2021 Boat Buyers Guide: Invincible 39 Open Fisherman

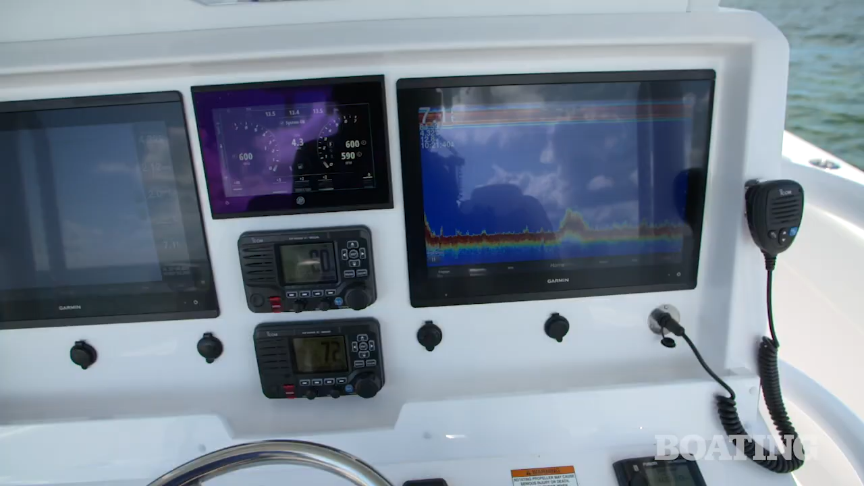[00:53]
We've got two 18-inch garments here separated by a mercury vessel view gauge and two ICOM radios.